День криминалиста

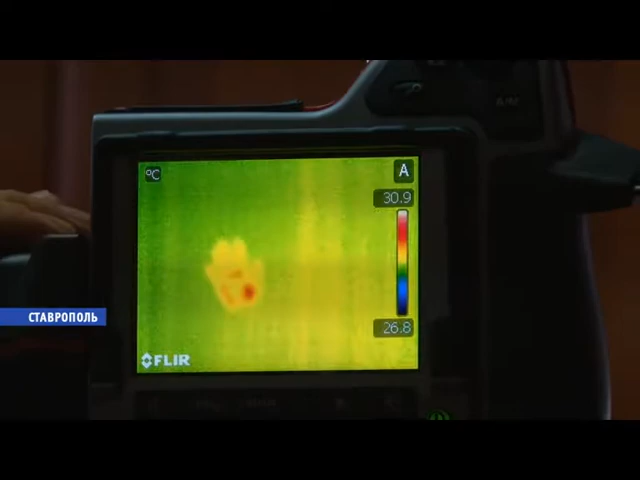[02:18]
On screen: scale top 30.9°C, scale bottom 26.8°C
Держится такой отпечаток до восьми часов. А в этом классе проходит занятие по криминалистике.